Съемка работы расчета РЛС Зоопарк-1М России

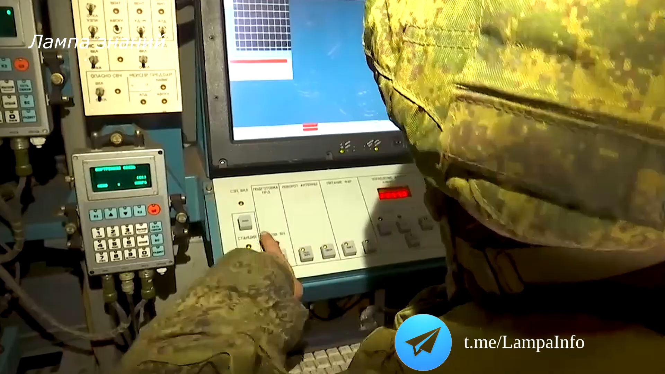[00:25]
Более подробно о работе РЛС зоопарк 1М. Далее в ролике.
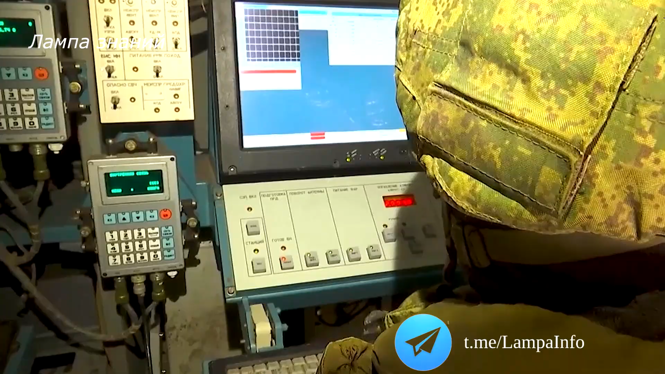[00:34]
На экране высвечивается полет снаряда, ракеты и минометов.
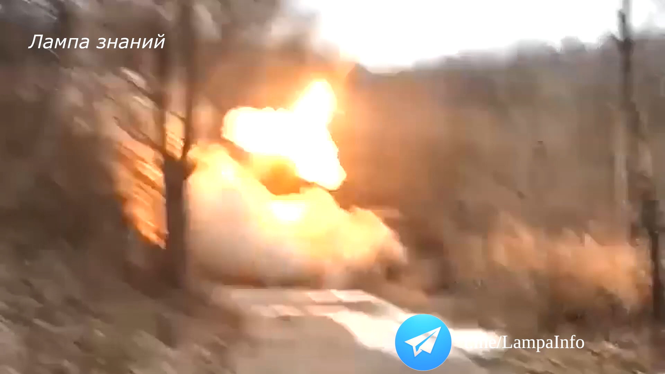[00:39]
За короткий промежуток времени, то есть секунды 2-3, он вычисляет по скорости, по остальным параметрам, вычисляет какой снаряд вылетел,
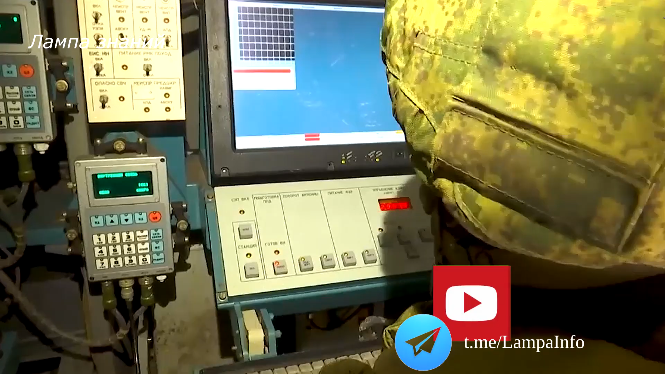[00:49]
то есть РСЗО, орудия, минометы и точное местоположение дает откуда был вылет совершен.